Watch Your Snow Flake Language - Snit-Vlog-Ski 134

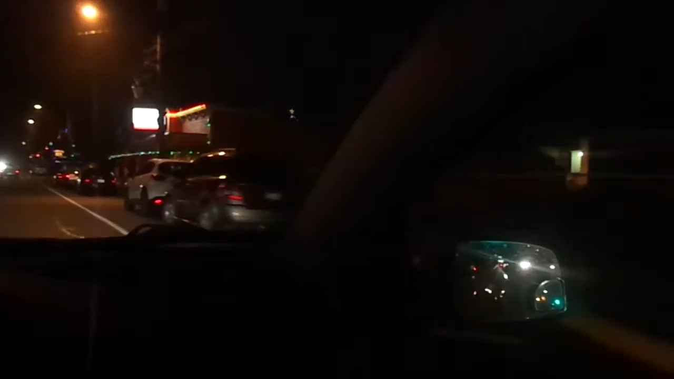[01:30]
What did that Christmas? Did you see that one? The big one right there?
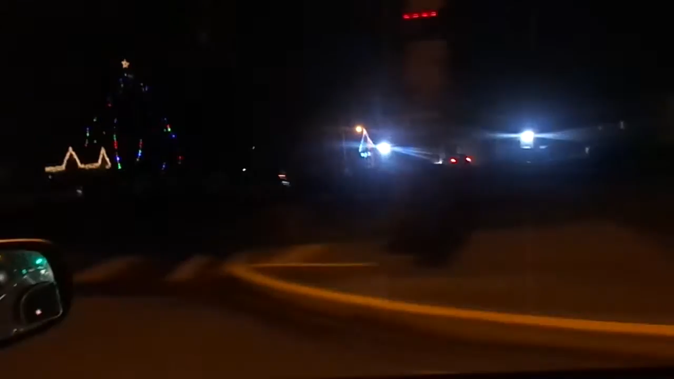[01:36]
Yeah. Yeah. Look at how decorated that is. Wow. You see the lights?
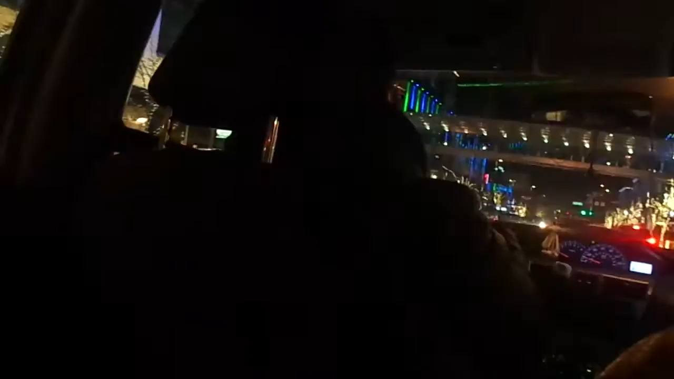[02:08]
People are already lining up. Yeah, they're lining up, they're waiting to see it. See? All the kids lined up, ready to go.